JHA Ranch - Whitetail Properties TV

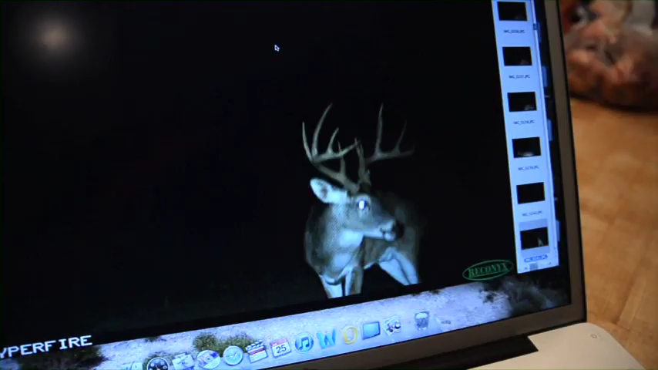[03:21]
Now, back at the lodge, Joey and the guys confirmed that they have in fact found the bucks they were looking for from the JHA management hit list.
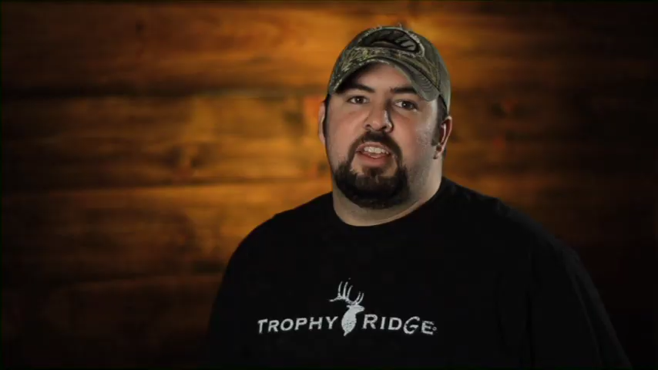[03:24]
The buck I had my eye on is the buck Brett calls Double Throat Patch.
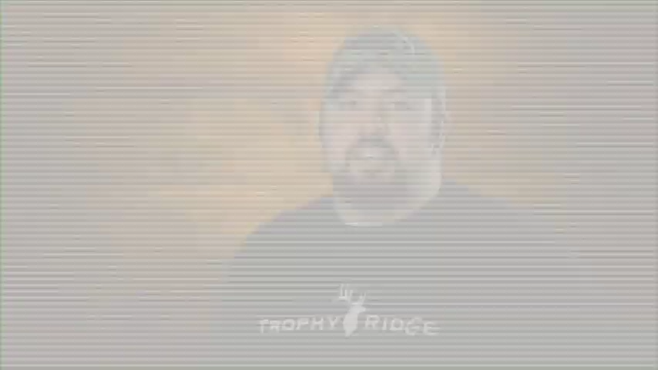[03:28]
This buck is a 5-year-old 10 that will score in the 150s.
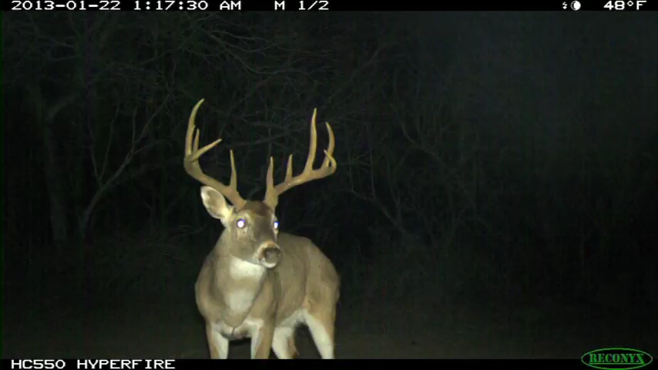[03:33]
So if Brett gives me the green light, I will not hesitate. Next up is a buck called Ocho.